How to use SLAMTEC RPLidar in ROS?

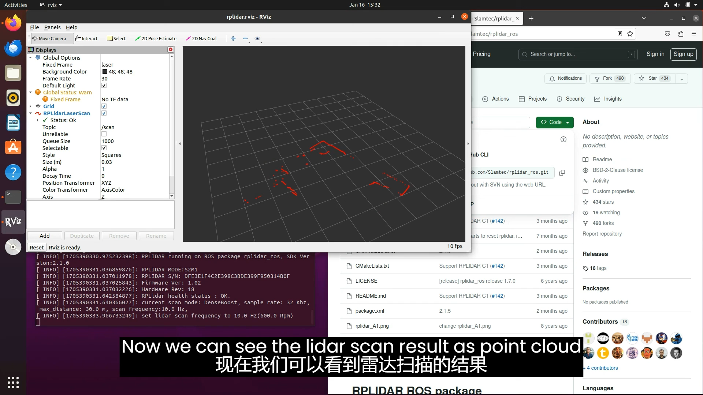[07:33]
We can move the LIDAR around and rotate the LIDAR. We can see the point cloud is changing accordingly.